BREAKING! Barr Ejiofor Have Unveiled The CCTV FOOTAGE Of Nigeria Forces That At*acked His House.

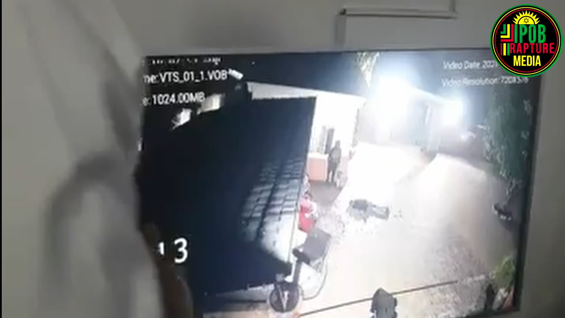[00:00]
the military. That soldiers came to my house on 6th of June 2021. This happened at about 2 a.m. And I came back on that same day from Abuja.
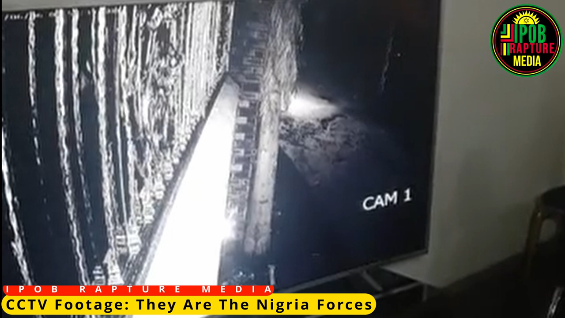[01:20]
You are number taking positions. Yeah. So you now give instructions somebody to break one of the cameras. Okay. What's that? Yeah, what's that? It's also contained in the judgment of the court. So you're not giving anything, you're asking me to pull out of the camera. Which is actually there.
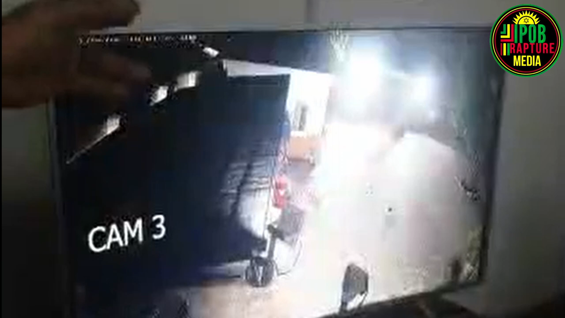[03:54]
Now the gate is open. Can I see them coming in? Can I see them? Ooh. In their numbers. See your dogs. This is my thing. Many dogs are outside the back. At the back. You can see how peaceful my environment is. You can see. This is my driver. Can see the numbers.
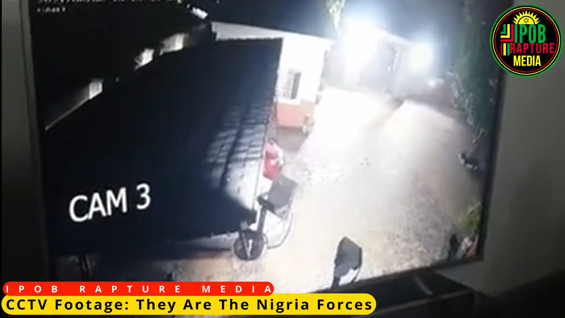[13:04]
See the dead body now of my feet, they killed him. This person they killed. That's it, the dead person they killed him. They killed him right inside this house. And now, they will collect this my car, this car right here. This is my car. They will collect the car key from my driver to come and drive this car. And it's in this car they dump the dead body of this level of this my people.